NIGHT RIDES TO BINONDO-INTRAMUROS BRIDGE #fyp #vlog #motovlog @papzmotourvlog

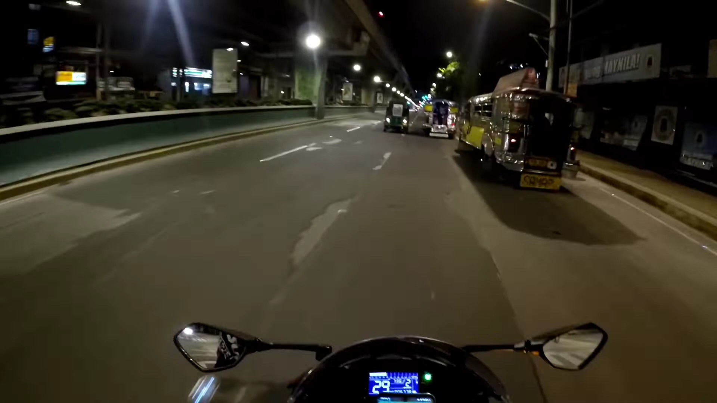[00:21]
Yo, what's up mga katropa? Ngayon ay pupunta tayo sa Binondo-Intramuros Bridge. Araw ngayon ng Sabado. Biyernes pala, Biyernes. Biyernes Santo nila. Medyo maluwag ang dito. Ngayon ay pupunta tayo sa Binondo-Intramuros Bridge.
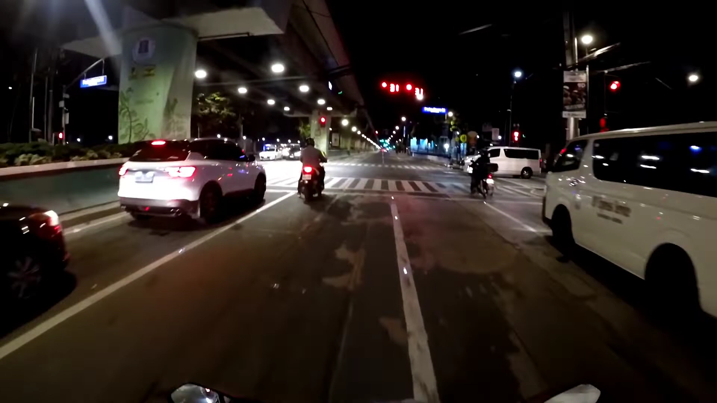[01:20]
Okay, go. Dito na tayo sa NBI.
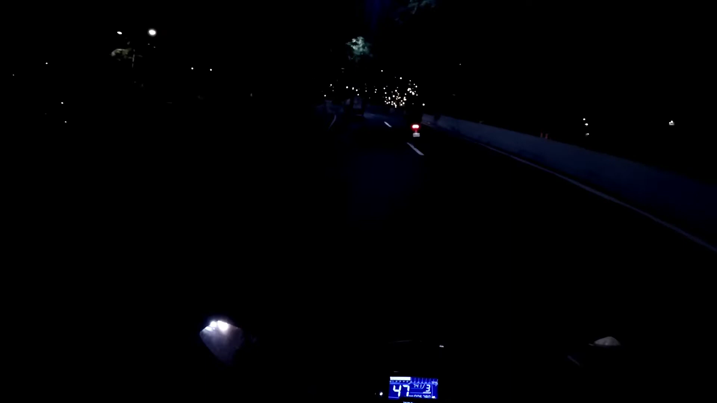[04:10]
Lapit na tayo. Dito na tayo sa post office.
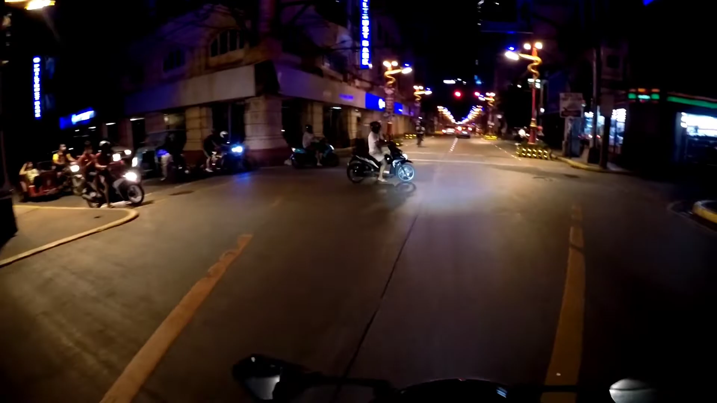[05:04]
Tapos kakaliwa tayo sa Dasmariña Street.
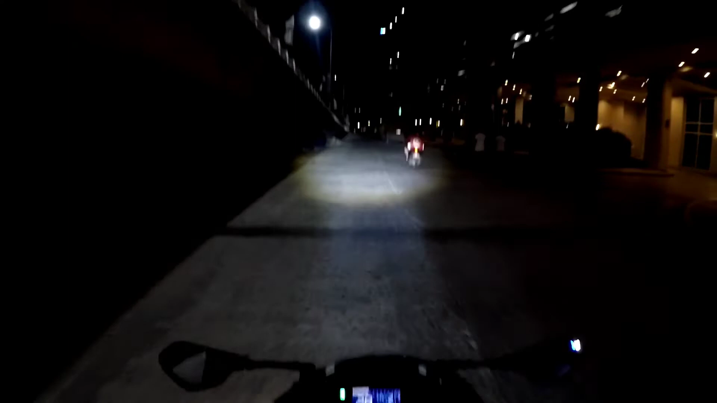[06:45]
Ito na yung bridge, Binondo-Intramuros Bridge.
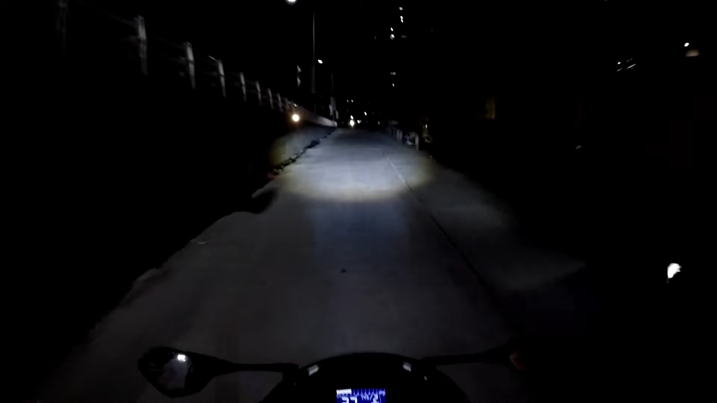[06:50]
Sambay muna tayo dito sa gitna. Baka bawal kasi eh.
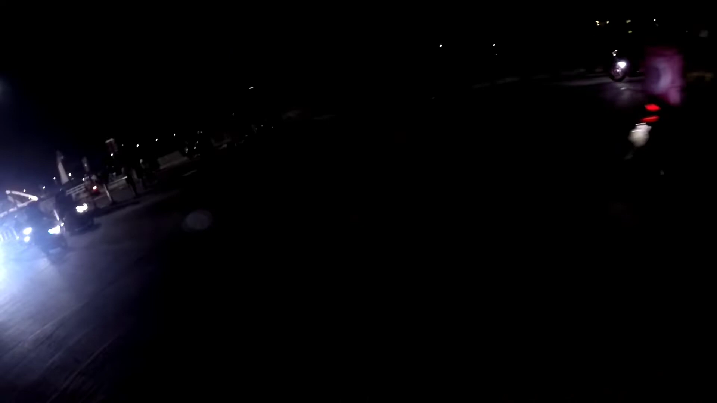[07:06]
Dami mga riders pala dito oh.
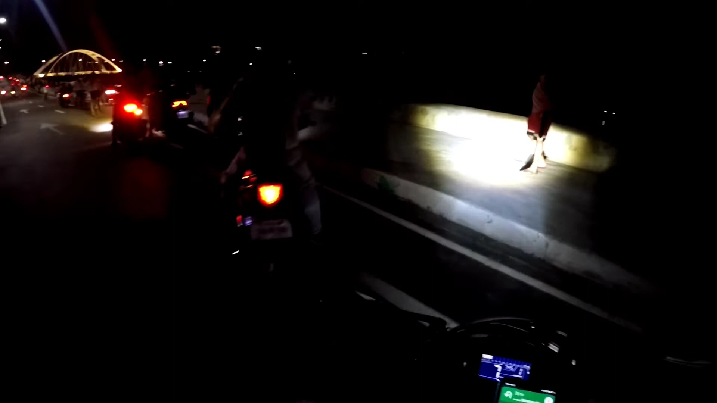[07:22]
Dami palang tao din. Ayan oh, daming riders. Ganda nga.